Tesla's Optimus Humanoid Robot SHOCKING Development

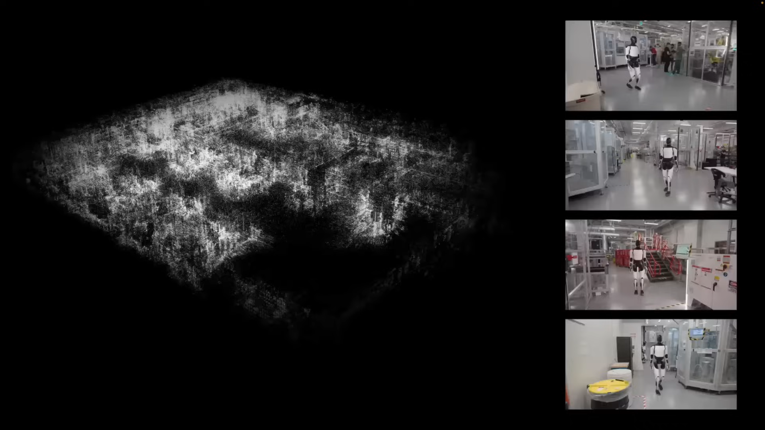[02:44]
Together, multiple bots build and share understanding of their surroundings. Like bees building a hive, Tesla bots are already communicating with one another to carry out tasks.